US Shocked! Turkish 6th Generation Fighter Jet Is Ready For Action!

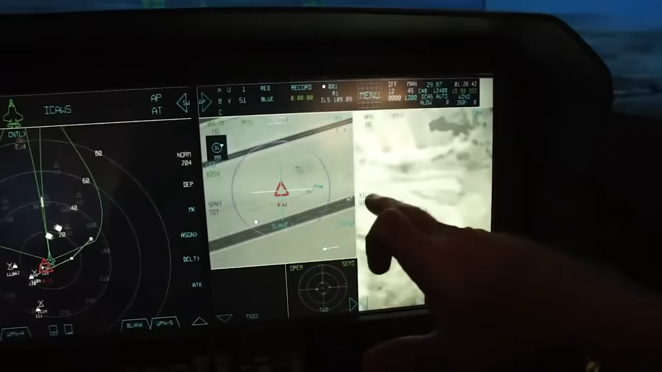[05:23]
sensor fusion, sensor autonomy, and so much more.
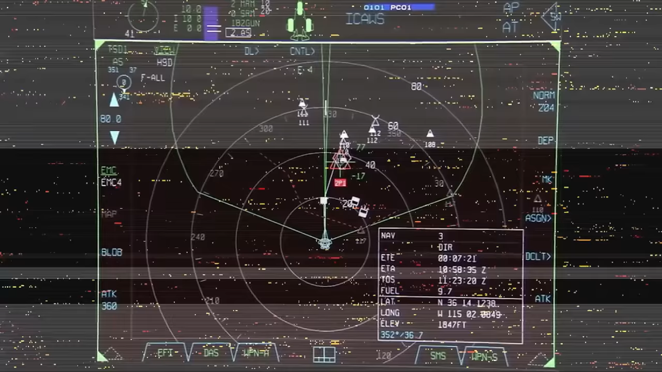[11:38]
These all combine to provide rapid beam agility,